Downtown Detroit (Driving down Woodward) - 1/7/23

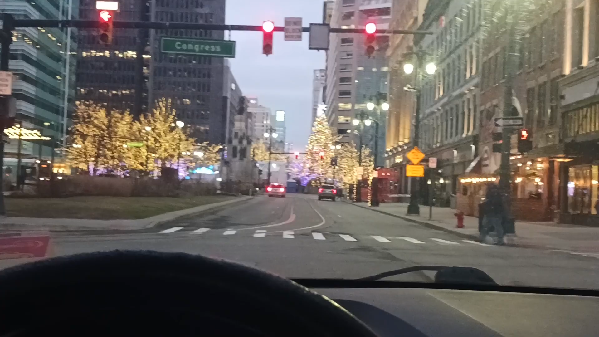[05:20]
i term the center of detroit and this is where the q line runs you know i think this is well it's easier for me to go on here and show you uh uh kind of the center of detroit instead of actually going on the q in line
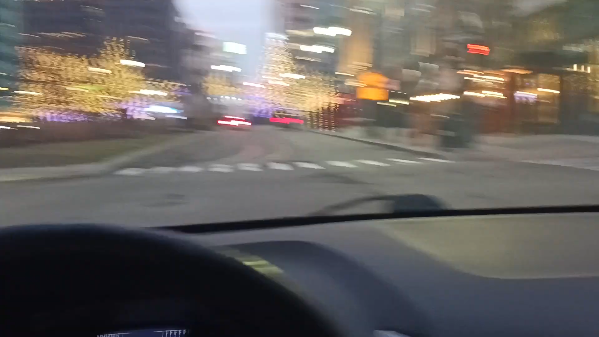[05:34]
boss so or the rail whatever you want just
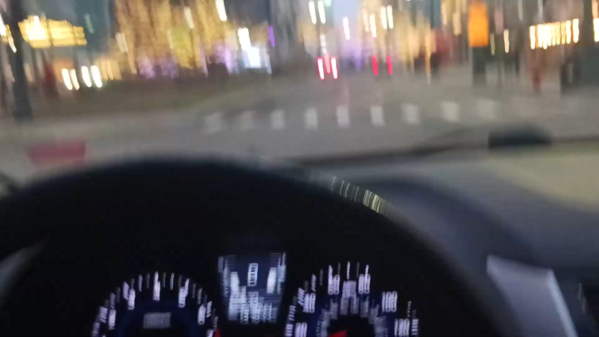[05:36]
to want to call it um i know my computer or my phone's a little blurry but this is a beautiful shot of detroit right here uh it's unfortunate well i guess it's not unfortunate it's never unfortunate when it's warm
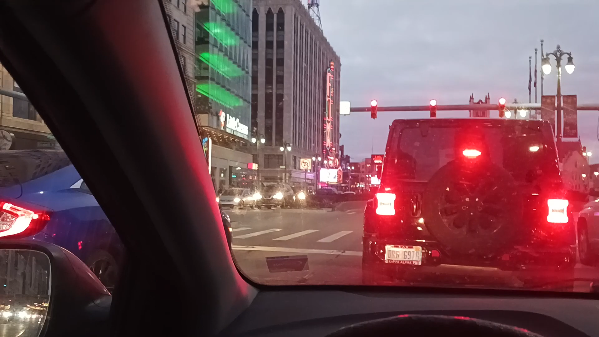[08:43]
that's not saying much uh as you get in out in the inner cities of detroit but this is though where the tigers play the detroit tigers comerica park